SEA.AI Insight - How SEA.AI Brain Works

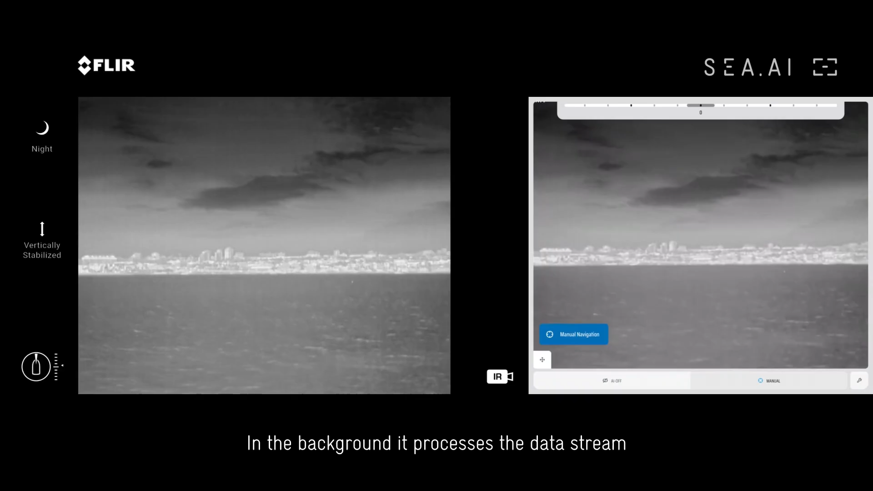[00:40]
In the background it processes the data stream of the thermal camera and gives an acoustic alarm in case of a threat.